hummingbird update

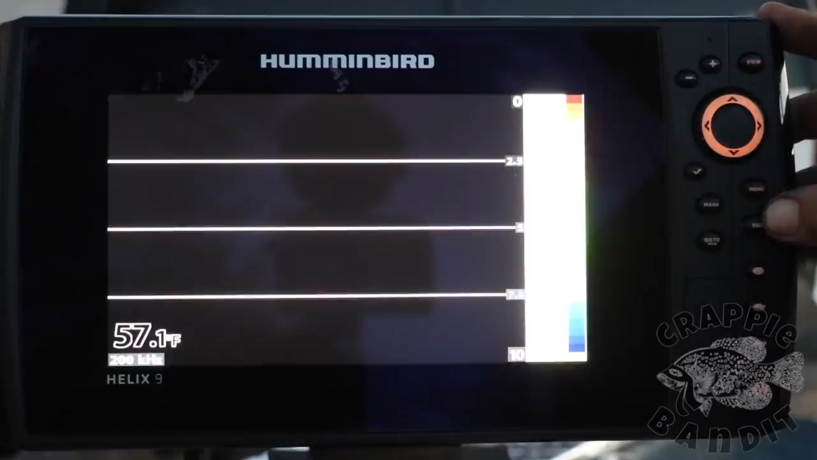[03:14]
On screen: water 57.1°F
Click menu. Twice. Then we're going to cursor right all the way to our setup page.
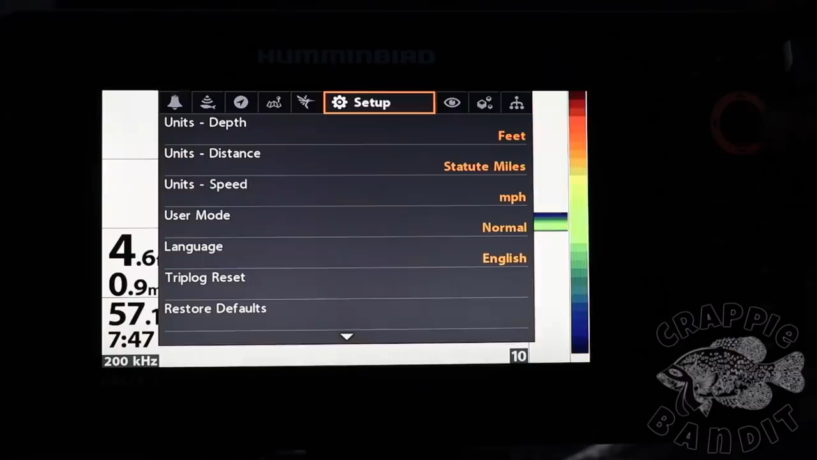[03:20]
Cursor down. All the way to restore defaults. Right. Yes. Right.
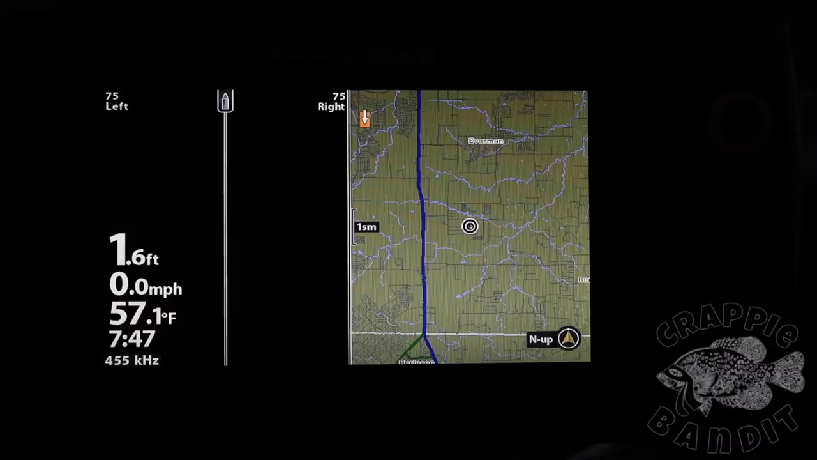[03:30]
On screen: depth 1.6 ft, water 57.1°F, speed 0.0 mph
And there it is. Now let's go ahead and power down.